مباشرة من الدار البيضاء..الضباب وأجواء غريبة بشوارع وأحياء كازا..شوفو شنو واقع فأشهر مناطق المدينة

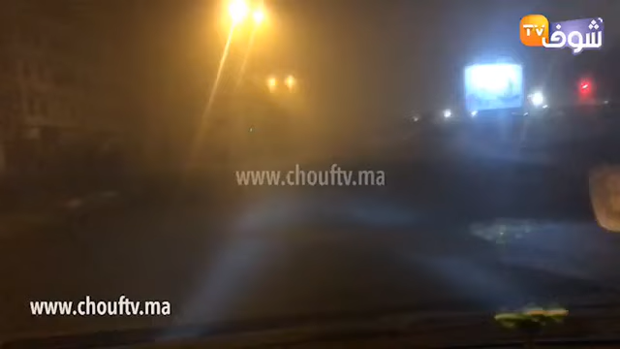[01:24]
فهادو كاملين هاد الساعة هادي اللي كتمتاز بواحد الضباب اللي هو كتير. نتمنوا من الله العلي العظيم على ان الناس كاملين اللي كياخذوا الطريق دابا في هاد اللحظات، ولو ان كاين الحظر يعني، فكاين الناس اللي خدامين يعني اطار امنيه، كذلك اطار صحيه، اطار طبيه اللي كتنقل يعني بين
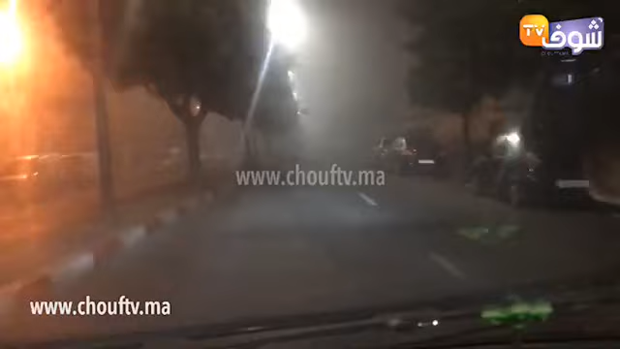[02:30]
ساكنة في انتيا؟ اخويا ما كاين لا تسونامي لا والو، اخويا ياسين كاين والو. هنا اخويا ياسين ان شاء الله واحد منا لواحد ساعه فغادي نكونوا في انتيا، نديروا جوله تما ونشوفوا الاجواء كيفاش دايره. خليك معنا ان شاء الله، منا لواحد ساعه غادي نكونوا تما ان شاء الله. فالان حنا كيف قلنا متابعينا الكرام في حي الفرح اللي شادين طريقنا لاتجاه درب كبير، اللي غادي تشوفوا فيهم هاد الاجواء يعني الضبابيه تقريبا منتصف الليل.